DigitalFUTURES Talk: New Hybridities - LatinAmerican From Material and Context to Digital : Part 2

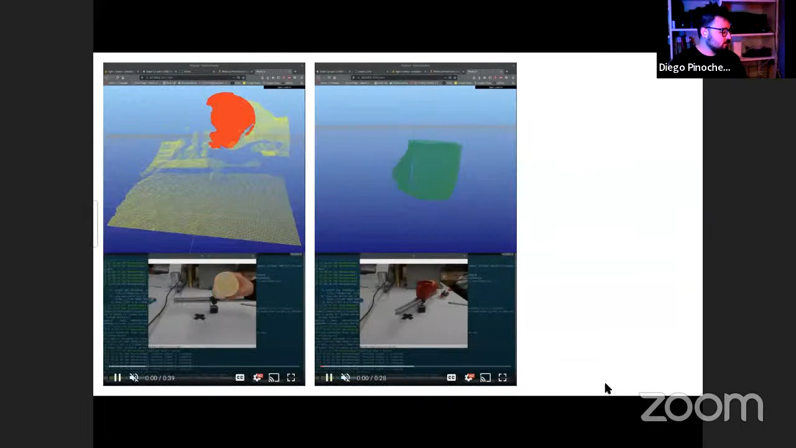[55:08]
What you see here is exactly that.
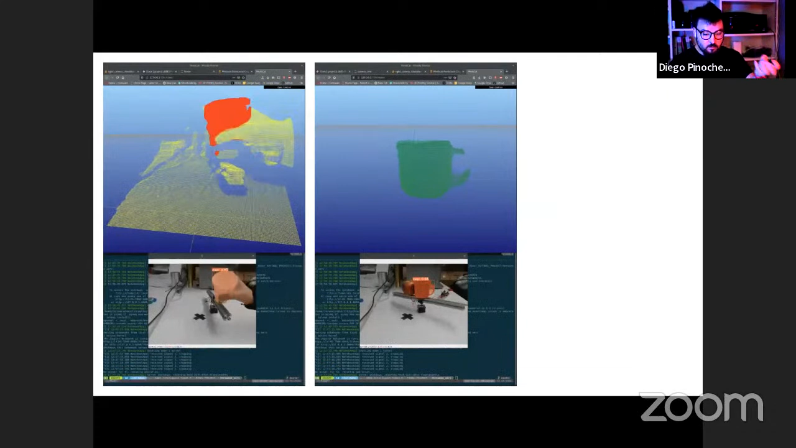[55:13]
Not only detect an object in space, but also detect, for example, like the shape of an object so you can train a robot to grab it,